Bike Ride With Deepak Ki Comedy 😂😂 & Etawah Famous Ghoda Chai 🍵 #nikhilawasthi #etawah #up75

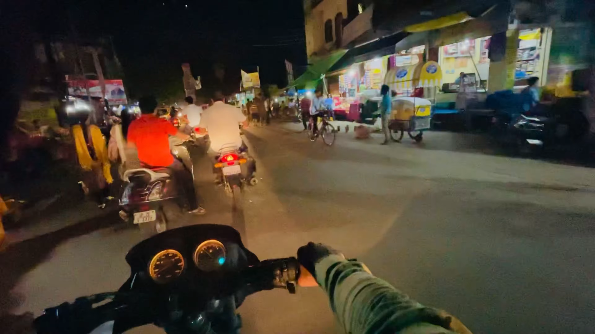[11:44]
आ गए हम विजयनगर चौराहे पे, ये बर्गर बन देखा, चलो KSP।